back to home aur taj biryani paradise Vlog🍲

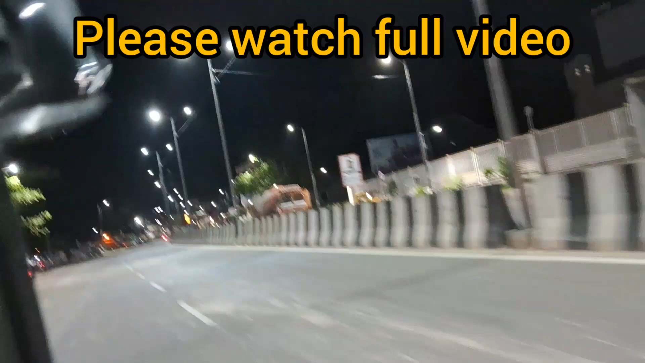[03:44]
ऐसा दिख रहा है, 12:30 नहीं रात के 8 घंटे वैसा दिख रहा है, इतना उजाला उजाला दिख रहा है, वो वास्ते दिखाई सो मई।